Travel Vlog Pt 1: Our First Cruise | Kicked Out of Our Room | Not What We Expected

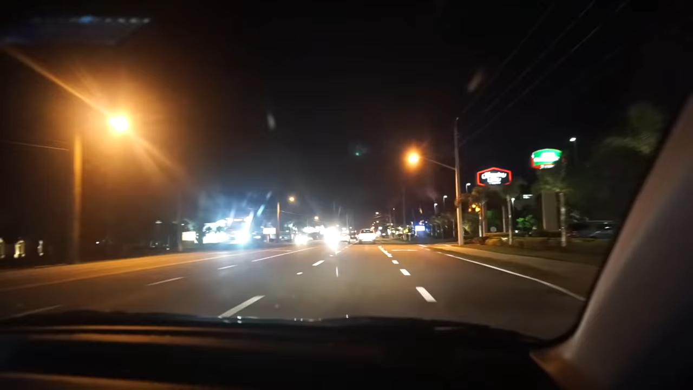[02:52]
We are roaming these Orlando streets like we live here.